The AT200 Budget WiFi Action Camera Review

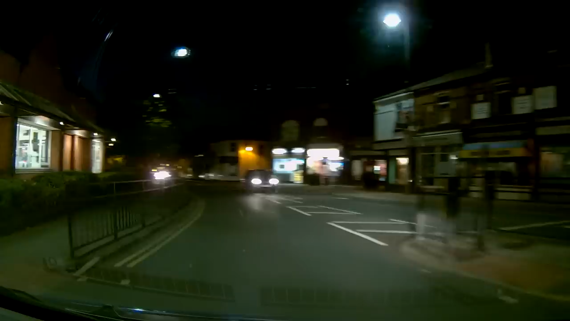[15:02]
I don't notice too much grain in this image You get smears and things glare though from lights coming the other way meaning that you can't read registration numbers But then again, I'm pretty sure you probably couldn't with most cameras And even in darker areas where the lights are a bit more spaced out like this it does a decent job So maybe this should just be used as a dash cam but then again There's a lot of alternatives that you could get if you wanted a decent cheap dash cam